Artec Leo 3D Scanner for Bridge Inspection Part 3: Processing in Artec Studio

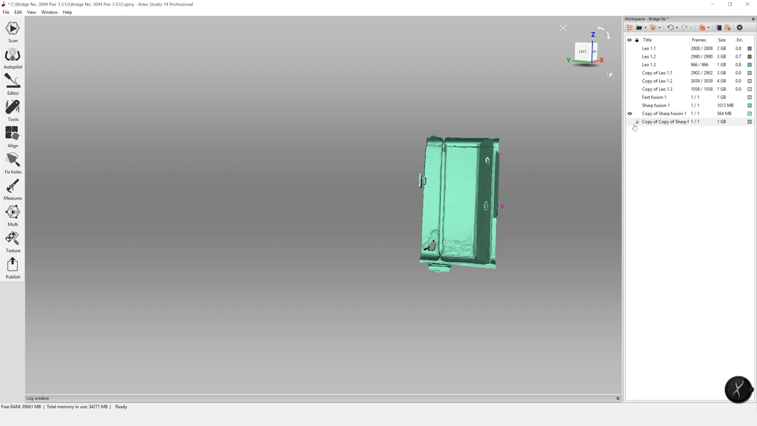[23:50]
So to do that, I just further cropped the model so it would only show the web section.
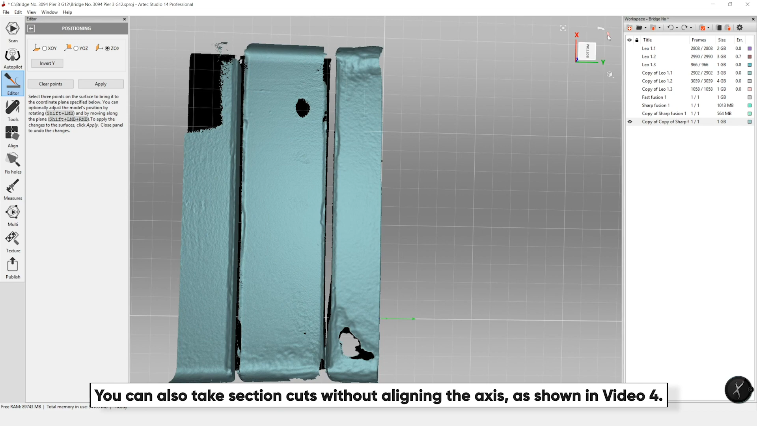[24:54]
And it can be done at any step in the process. You could do this earlier on, but it can be really great when you're taking section cuts.
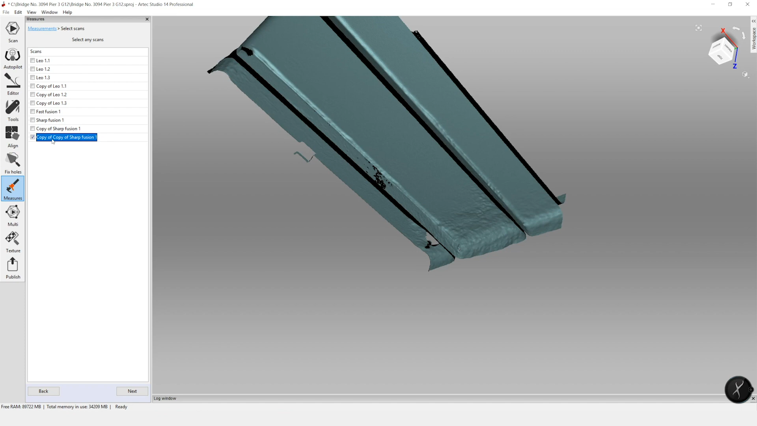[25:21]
To do that, we have to select which model we want to draw the sections on. And we're going to go ahead and hit next. So we have our XOZ face. We're going to make it parallel. Now to create a section, we're going to select our points.
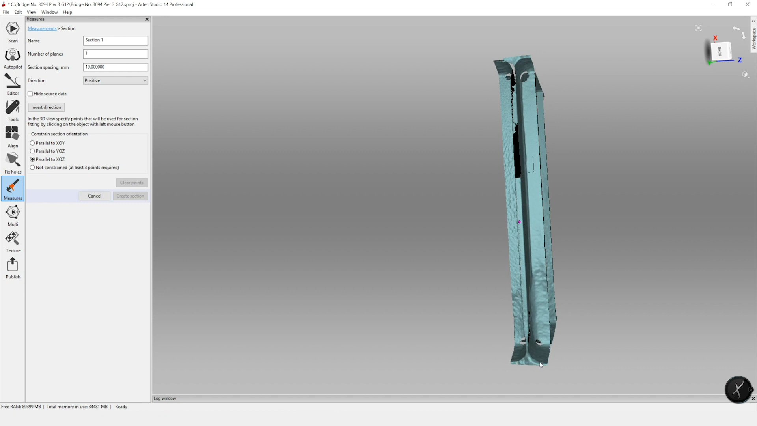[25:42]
So I'm going to select two on the bottom flange, one at mid height, and then two on the top flange.
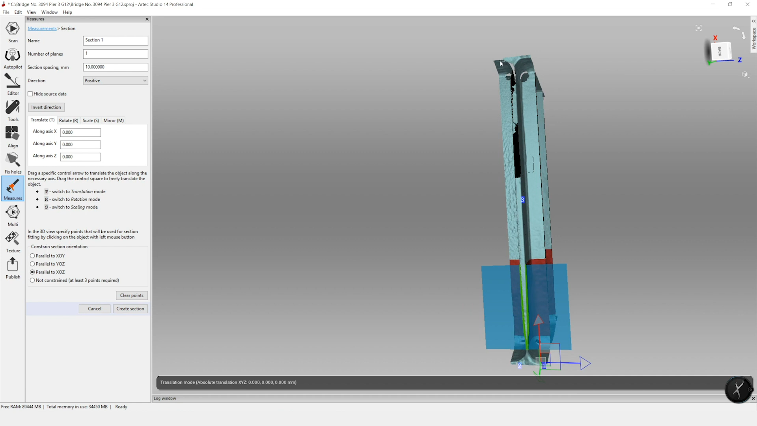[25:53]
This is our section that's parallel with that XOZ face.
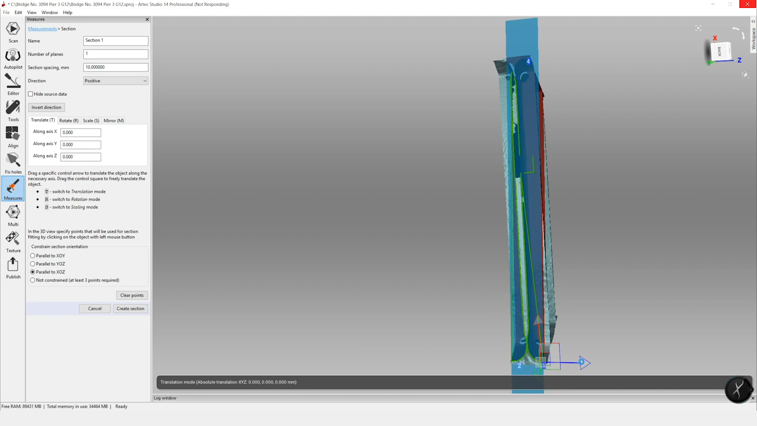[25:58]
And then if you want to translate the section, you can move it around.
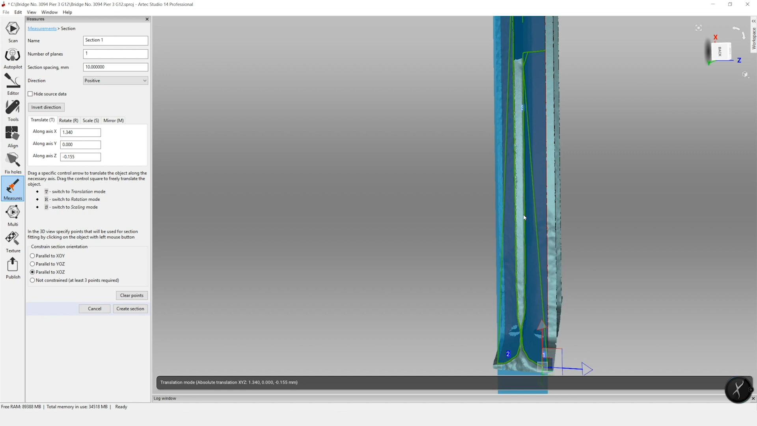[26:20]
and that it looks fairly consistent along the height. This makes sense for the front because we didn't capture that tip of the web.
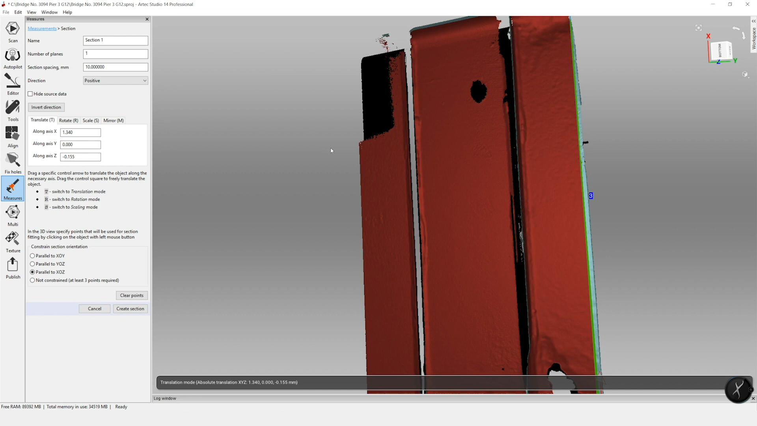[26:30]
So once we have selected that, we want to go ahead and create our section. And then we can copy this section along the length to see how the height varies along different points. So I'm going to do four sections. This is in millimeters. So I'm going to do 150 millimeters. And this is going in the negative Y direction.
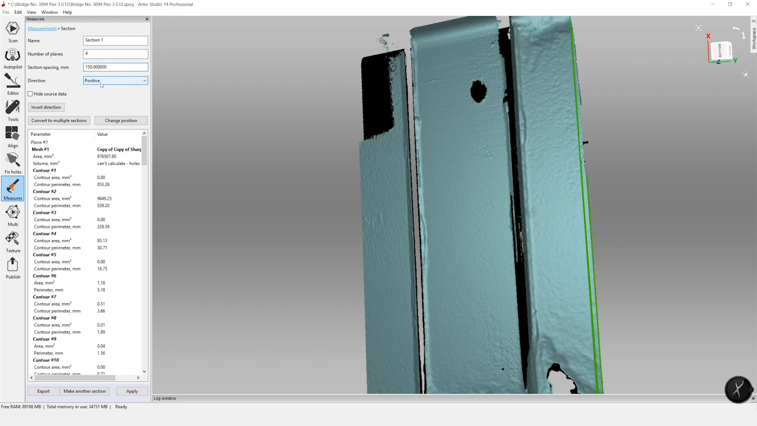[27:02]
So I'm going to change my direction to negative. And then you can see all of the sections pop up. This one is a little close to the weld. So I
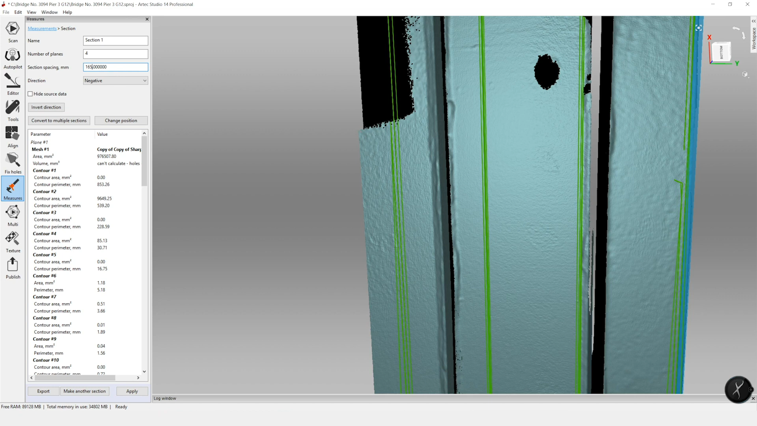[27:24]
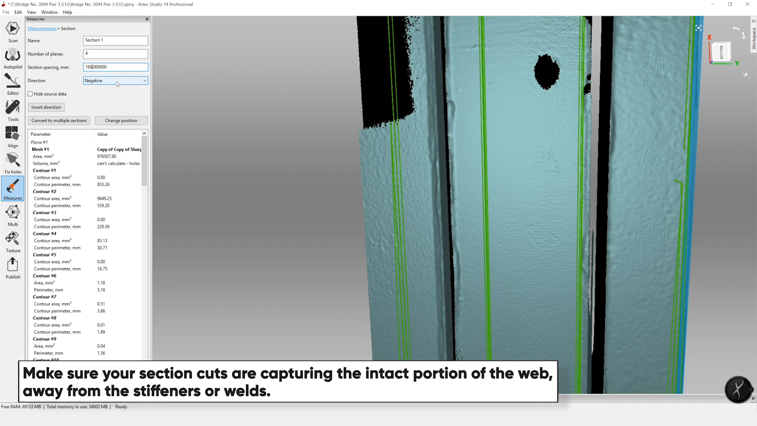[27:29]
can see that that bumped it out that little bit more. We can hit apply. And then those measurements are all saved.
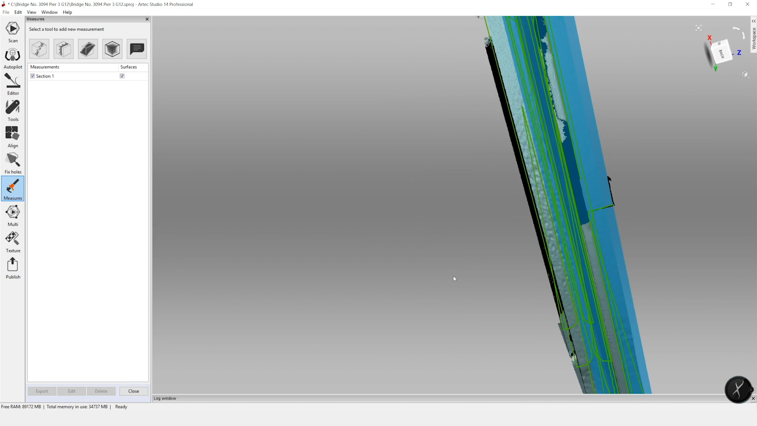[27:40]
So when we're selecting our points to measure, we can select along each side.
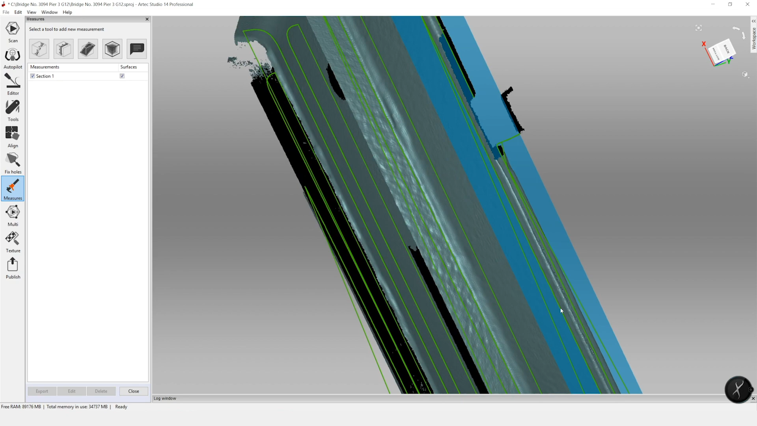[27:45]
And we have these guidelines to make sure we're hitting the right point. So now to take those linear measurements, we're going to select this linear measurements tool. Same, keep that copy of the copy selected.
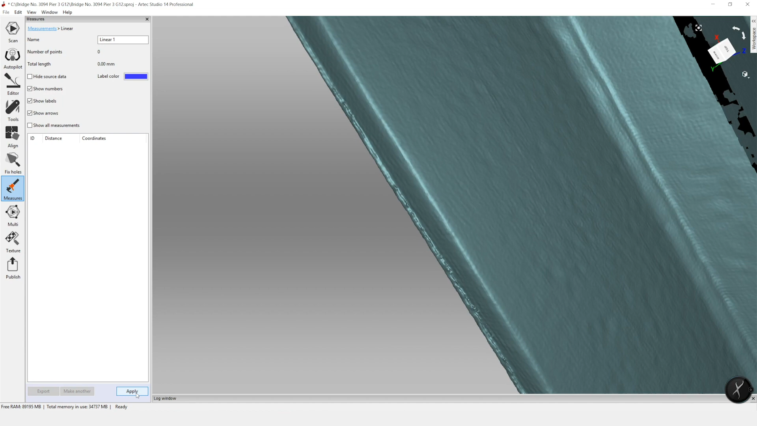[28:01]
What we want to do is we want to show all measurements so we can use the outlines as our guiding lines. The reason there are these other lines is it expects it to be a watertight 3D model. So what that's doing is it's going all around that bounding box and connecting the lines.
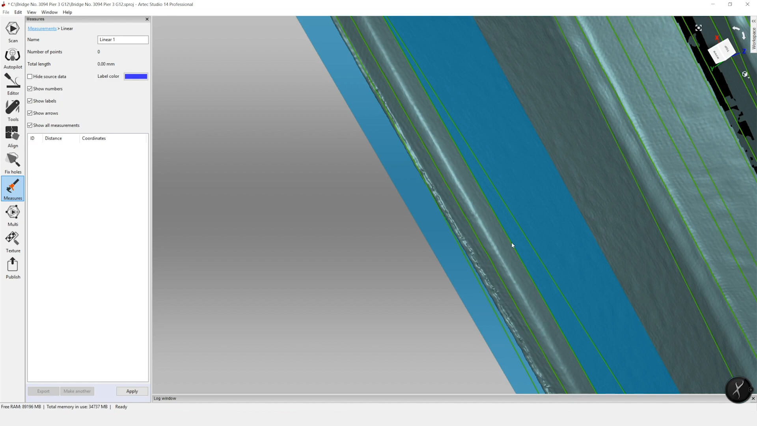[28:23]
So first, I'm going to select one point there, rotate it around and get a measurement.
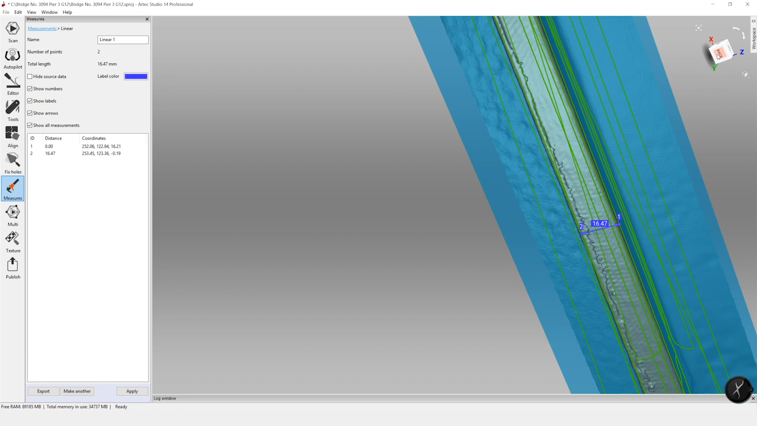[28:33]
You want to see that your measurements are essentially along the same line. So this is something that you can rotate. The measurements can be a bit tricky.
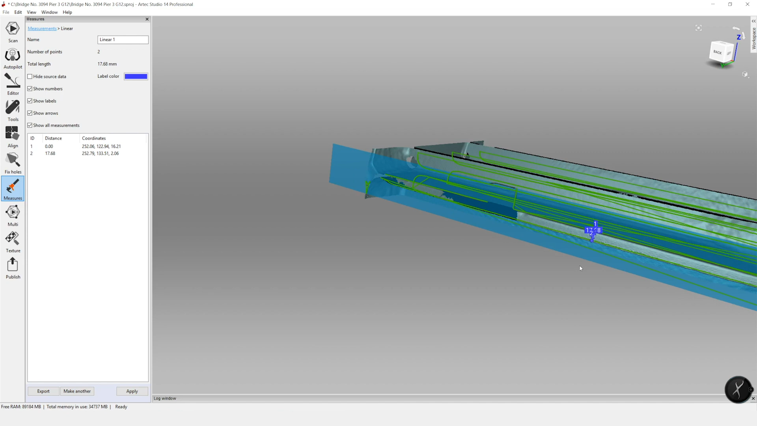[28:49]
So once you modify it, like I moved that 0.2 because I thought it looked better,
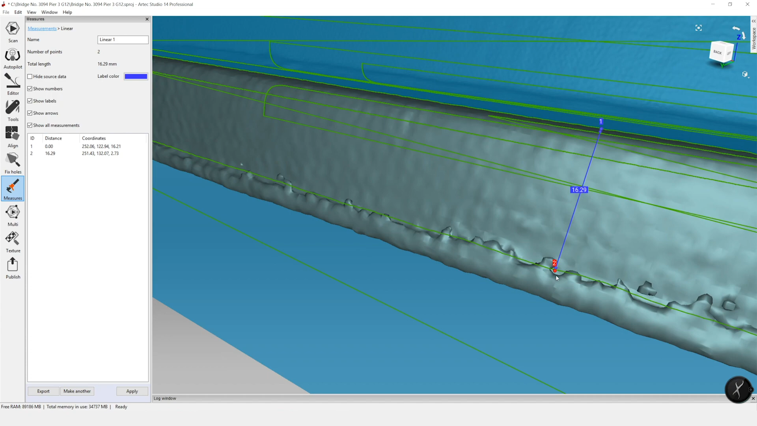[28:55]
but then it actually brought it to a point off that line.
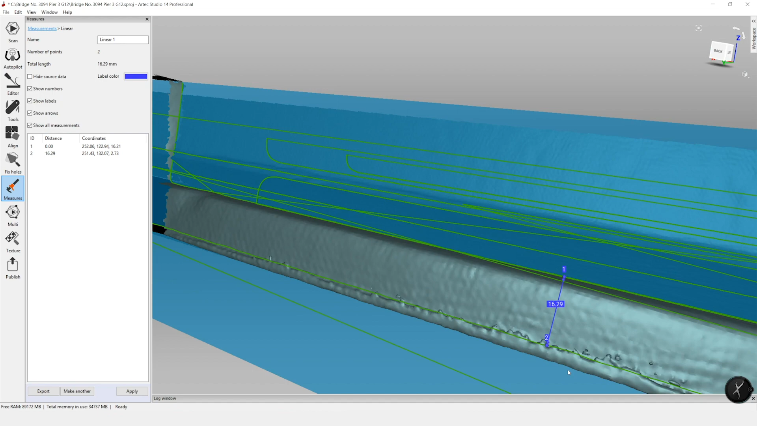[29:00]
So now my 0.2 is on the line. I have my measurement 6.29. This is where you want to check and compare it to your normal section,
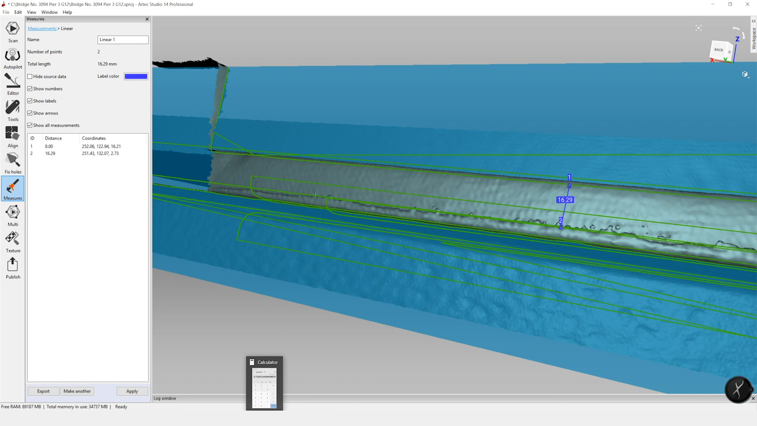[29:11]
which for this beam was 5 eighths. So we do 5 eighths. We'll see that that's 0.625 inches.
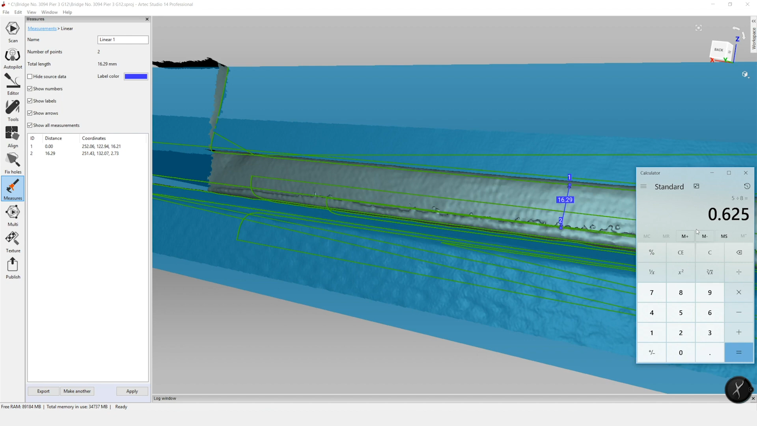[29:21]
Convert that to millimeters and we get 15.875.
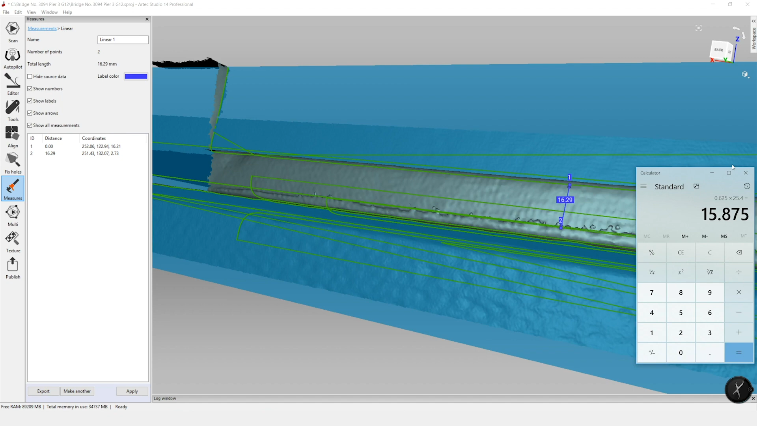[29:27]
So that's within reason,